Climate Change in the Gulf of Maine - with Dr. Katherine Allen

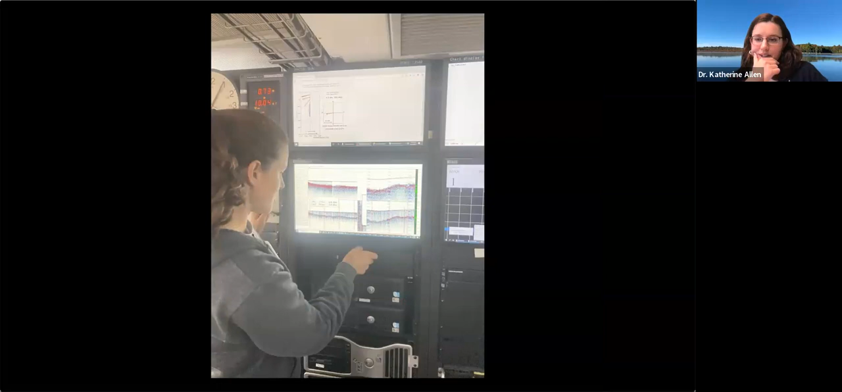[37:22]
but, uh, once we got out there, we were looking at, um, looking for records, long-term records of material that could tell us about the history of this, of the Gulf of Maine. And so we were sending sound waves down to the seafloor and they were bouncing back at us.
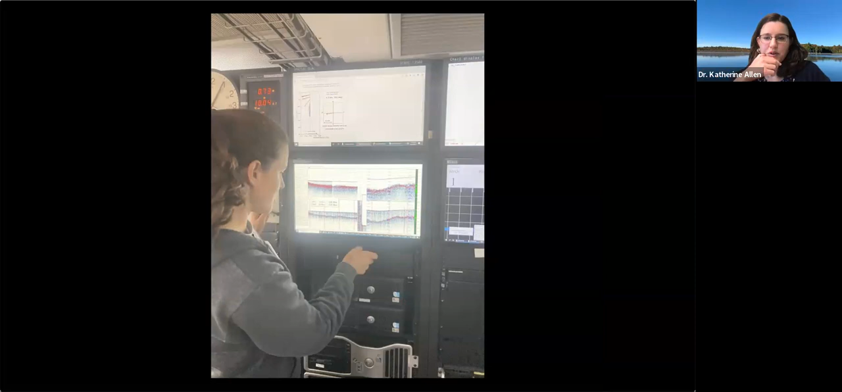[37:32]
And there were sensors that were, um, detecting them and then sort of drawing a picture of what was underneath us. And, uh, uh, there, there were layers of sediment, um, that all that had different properties.